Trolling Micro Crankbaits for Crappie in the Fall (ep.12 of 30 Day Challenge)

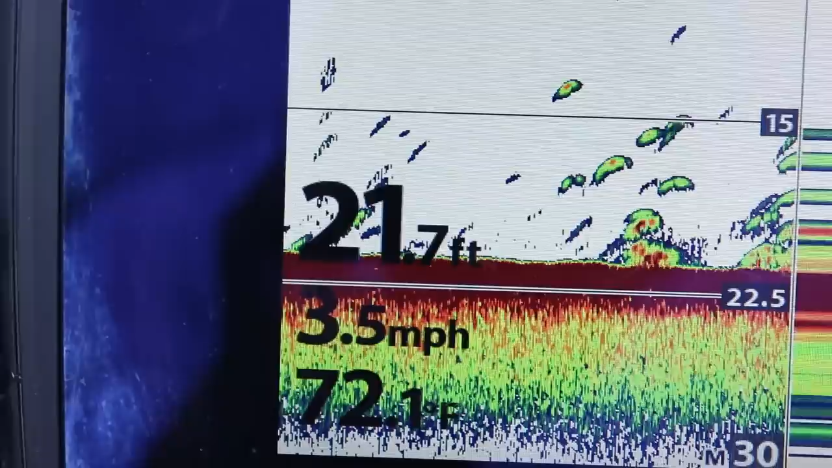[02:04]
On screen: depth 21.7 ft, water 72.1°F, speed 3.5 mph
southeast uh we had a front move through yesterday and uh these crappie are holding real tight to the to the bottom i'm trying
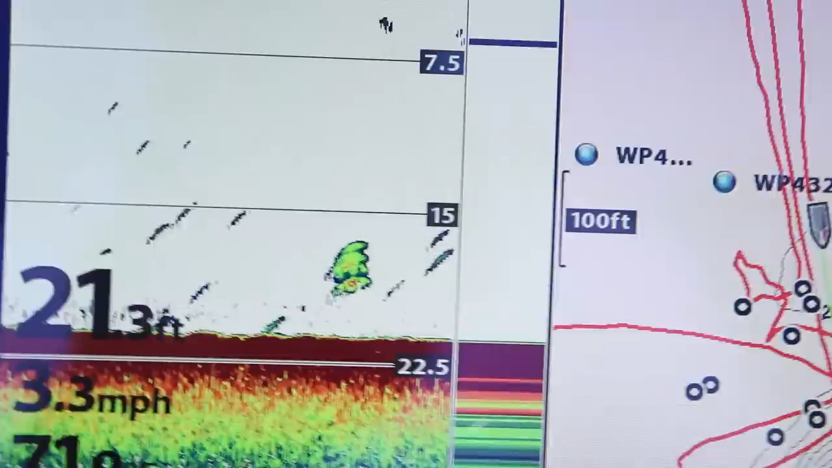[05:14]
On screen: depth 21.3 ft, speed 3.3 mph
just kind of in open water there's a few uh i have a few brush piles marked out but
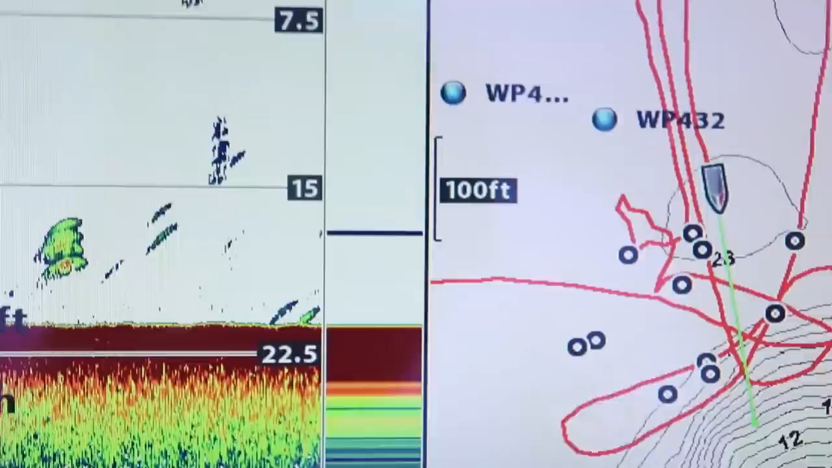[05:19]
they're from what i've seen they're really not that tight but this is kind of what you want to see they're just kind of spread
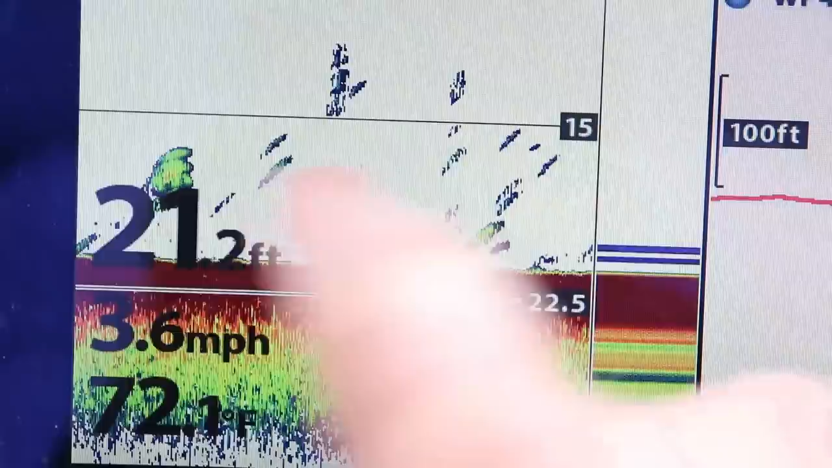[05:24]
On screen: depth 21.2 ft, speed 3.6 mph
out all over the bottom here 21 22 feet of water something like that
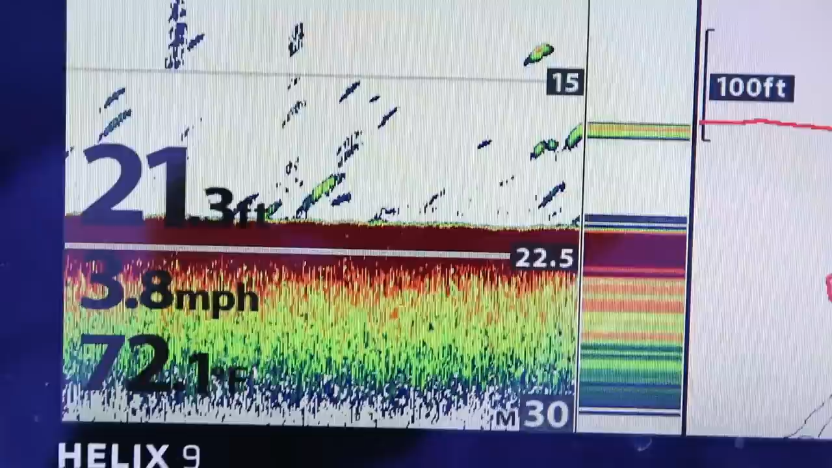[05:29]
On screen: depth 21.3 ft, water 72.1°F
this is what they're doing right there this is a yeah that might be a clump of them i don't think that's
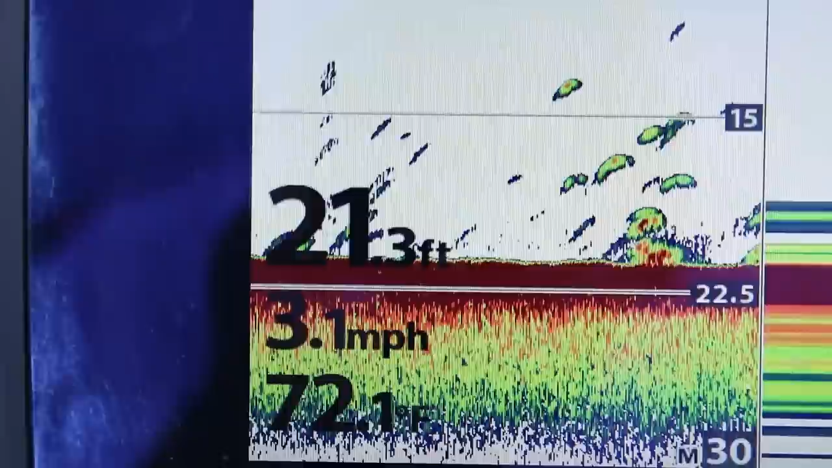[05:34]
On screen: depth 21.3 ft, water 72.1°F, speed 3.1 mph
a brush pile that might be an old one but yeah there we go that's what we want to see on
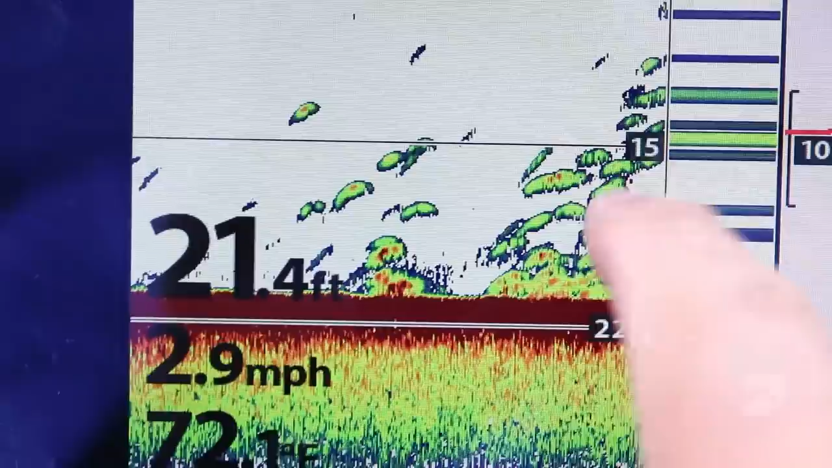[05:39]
On screen: depth 21.4 ft, speed 2.9 mph
the 2d just fish stacked up all over the place that's what we're going to
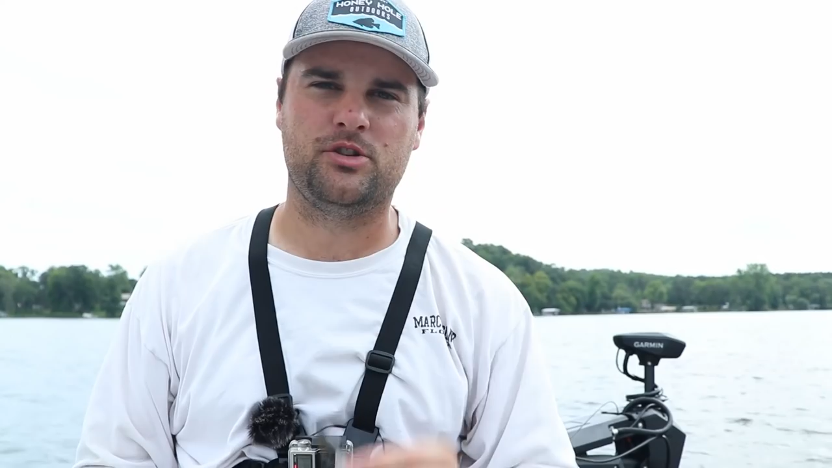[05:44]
do today these crop ears spread out they're not really tight to brush piles and it's a great setup if you don't have a live scope system like i got going on here but you're just kind of trolling through an area great way to get crappie to bite so let's start trolling and get this bait down there all right here we go we're in about 20 yep see this is what i mean they're just spread out
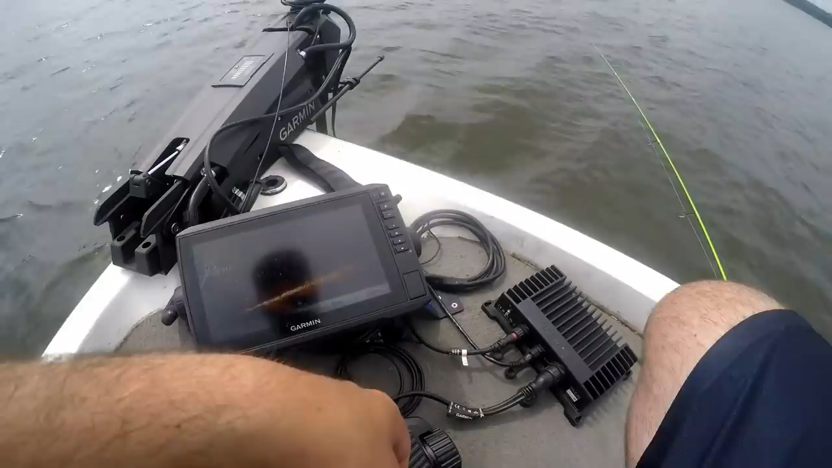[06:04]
come on buddy they're just kind of spread out across this lake bottom here
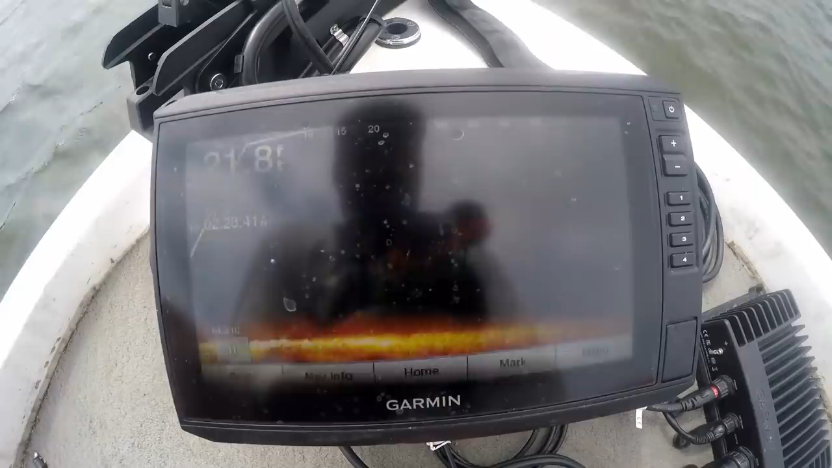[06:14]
they're all over the place i'm in 22 23 feet of water so let's pick them off a little crank crankbait
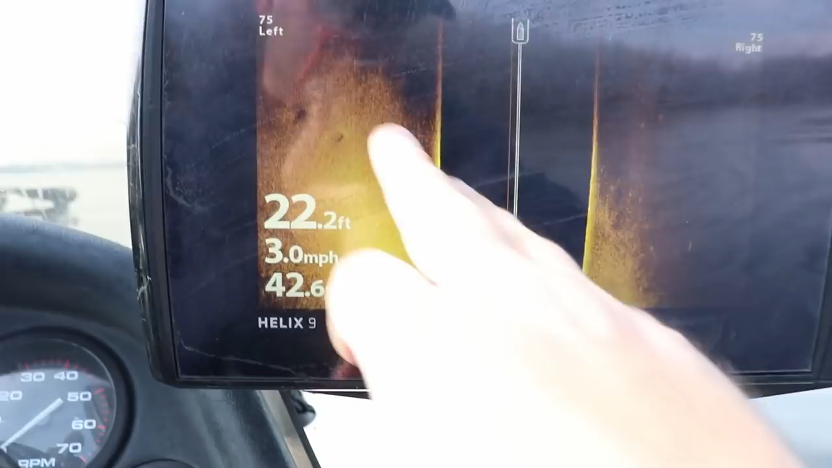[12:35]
On screen: depth 22.2 ft, speed 3.0 mph
from that hard to soft bottom throughout the fall that's where they're going to set up even on river systems they're going to set up on the edges of those creek channels
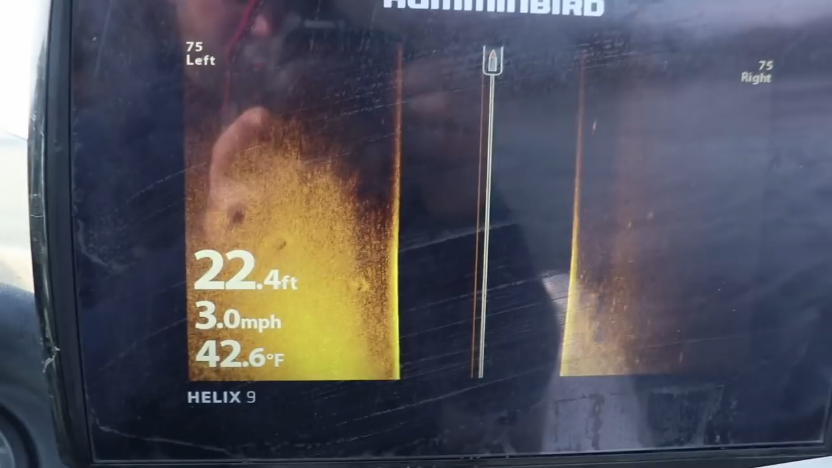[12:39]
On screen: depth 22.4 ft, water 42.6°F, speed 3.0 mph
and be sure to side scan before it make sure there's
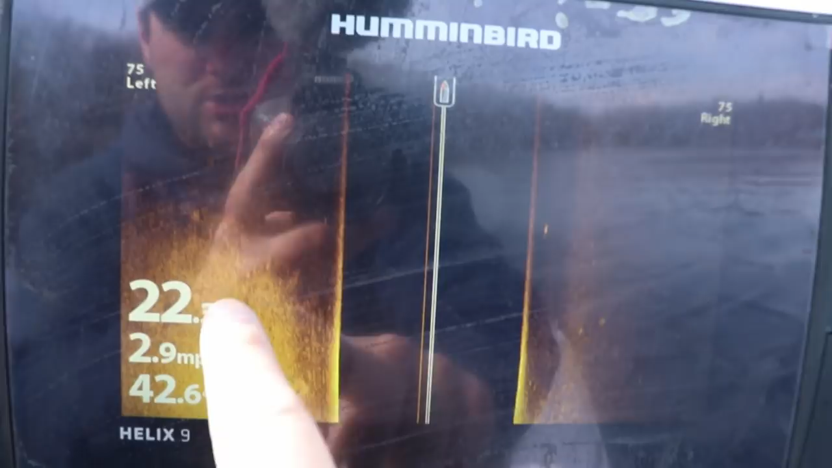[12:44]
not a ton of brush there otherwise you're going to lose a lot of crankbaits but if it seems like it's open go